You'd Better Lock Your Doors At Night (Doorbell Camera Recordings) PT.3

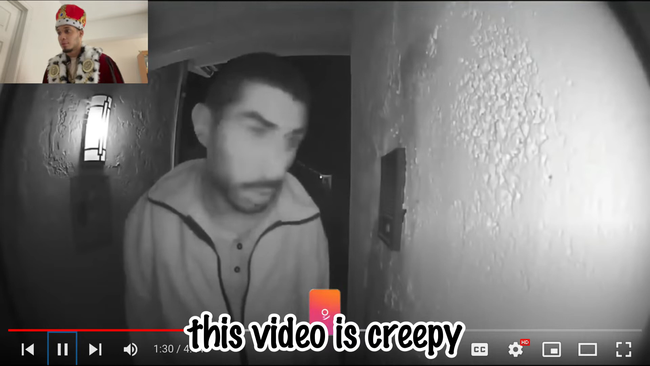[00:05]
this video is creepy and disgusting this man can be seen licking the doorbell while looking at the
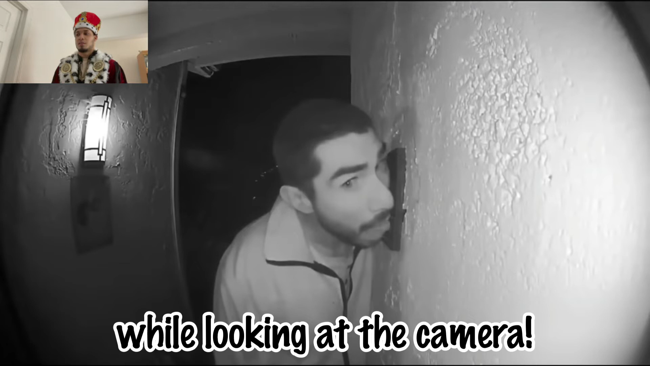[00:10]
camera homeowners said they were not home at the time but their children were inside the house sleeping they said the man in the video licked the doorbell for three hours yes you heard that right he did this for three